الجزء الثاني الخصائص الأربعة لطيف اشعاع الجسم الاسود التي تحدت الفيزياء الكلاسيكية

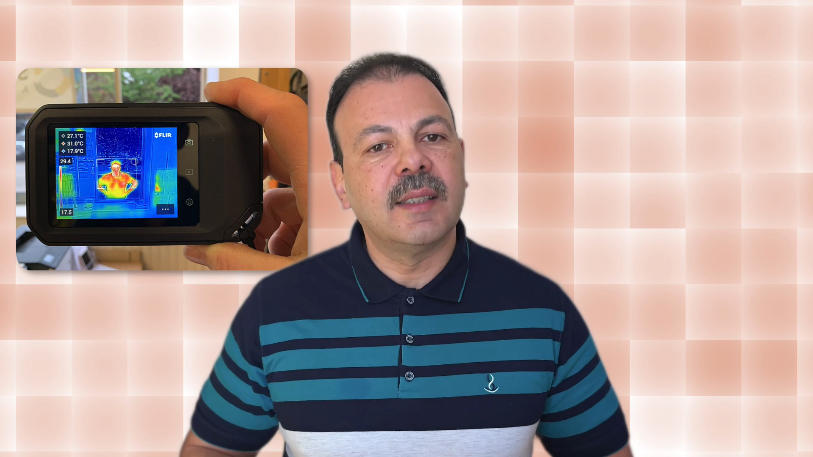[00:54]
الأشعة تحت الحمراء فتظهر الأجسام من خلال طيفها الحراري ماذا لو قمنا بتسخين قطعة معدنية؟
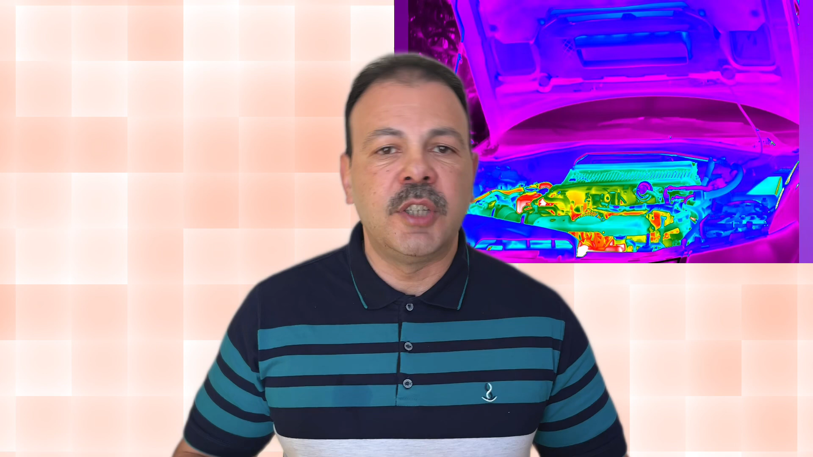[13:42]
موتور السيارة أو لجسم الإنسان ولخد استخدمت كواشف حرارية لتمييز الأشخاص المصابين بالكورونا مثلا